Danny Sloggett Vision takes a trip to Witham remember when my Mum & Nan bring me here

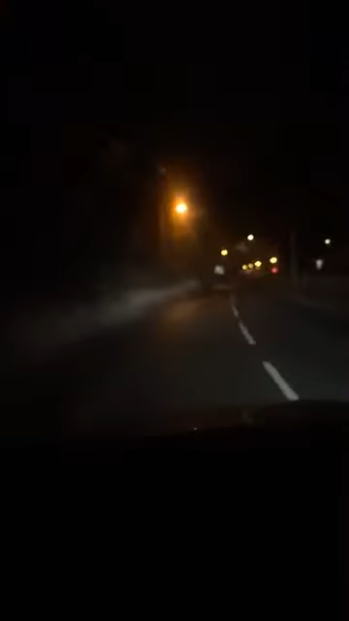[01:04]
We are in Chipping Hill, which is in Witham. And I suppose in the old days, they used to do a bit of chipping. Used to be where the market was in the old days. Oh, right, the market. I remember Witham Market when I was a kid. Well, right, here. Right, yeah. This is Pass Wallet.
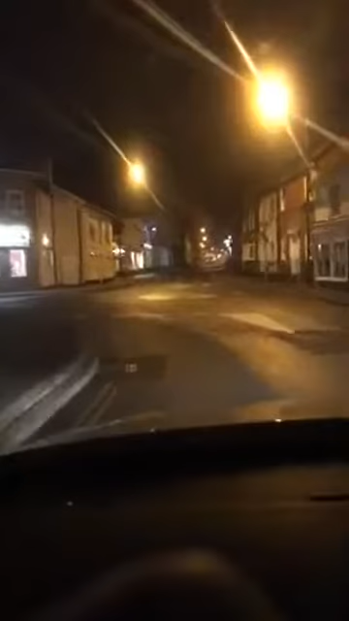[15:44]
Ooh, Tommy Tuckers. This is the high street, mate. Yeah.